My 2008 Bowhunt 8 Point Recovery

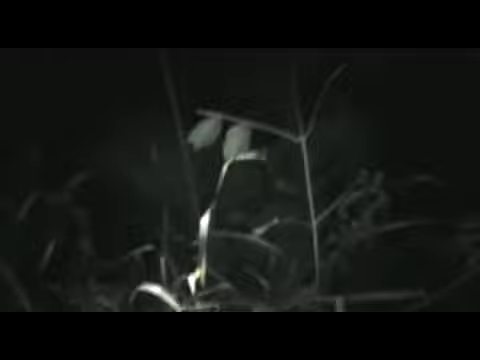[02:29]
You got it on. Look at that. What'd you do? That's not the same buck though.
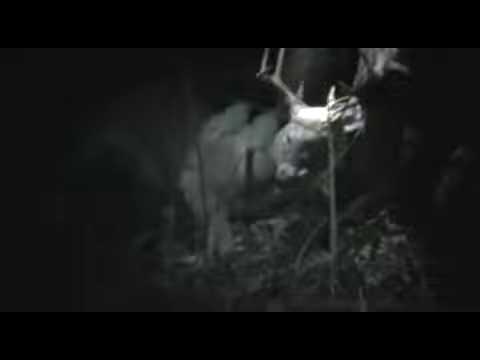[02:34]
You don't think so? It certainly could be. Well, it could be.
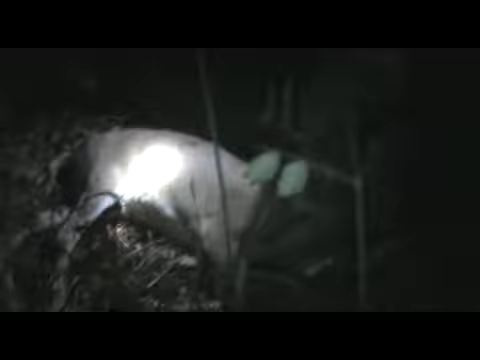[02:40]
Oh my god, what a nice buck. Wow. Look at the size of the body on that thing. Whoa. Is that the side you hit it on? Yes. Okay, so you're a little bit far back.